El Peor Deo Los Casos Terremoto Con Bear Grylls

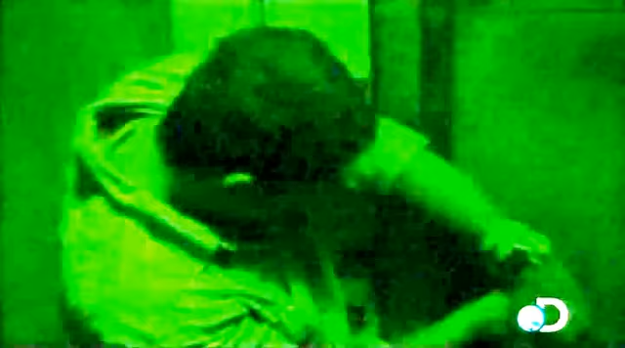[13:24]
un terremoto Las salidas regulares Pueden estar bloqueadas
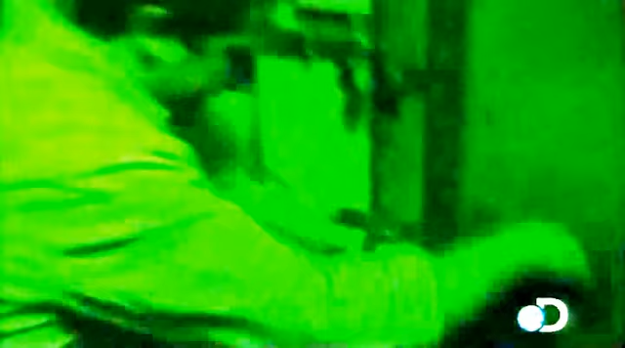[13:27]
Las puertas Podrían estar Fuera de sus bisagras Y las cerraduras Atascadas
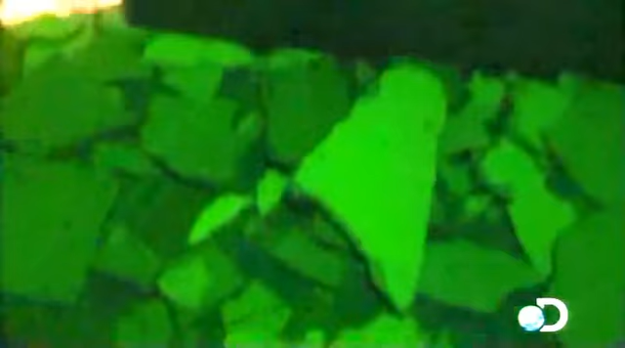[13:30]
Bien Ya estoy pasando